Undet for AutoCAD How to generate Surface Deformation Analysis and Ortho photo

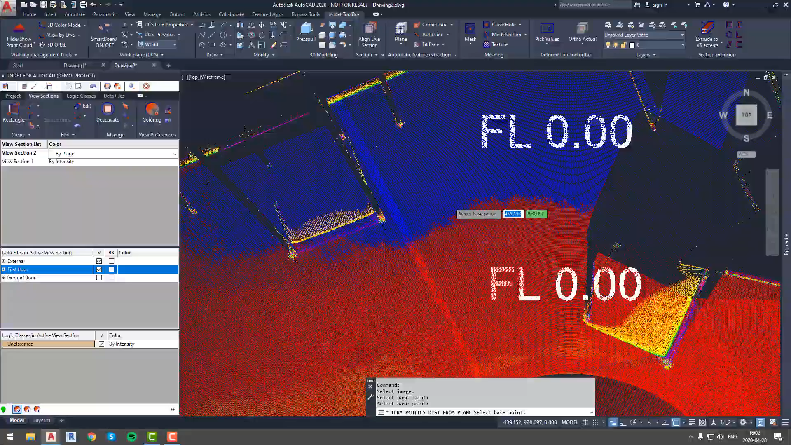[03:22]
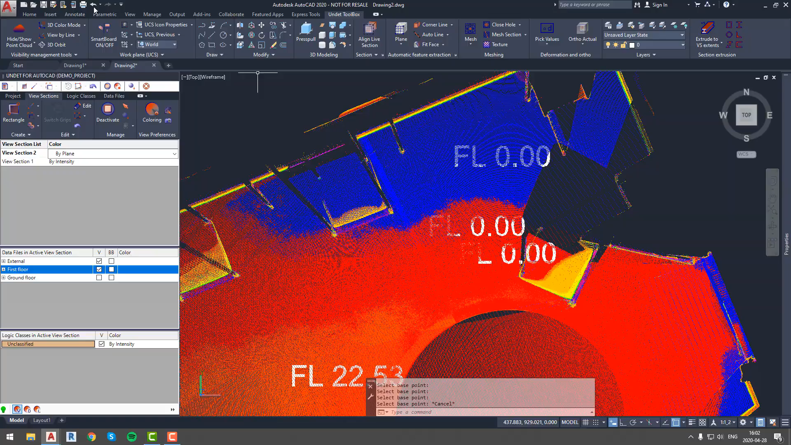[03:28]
And as we can see it is different, and this is how we can pick values using generated ortho images.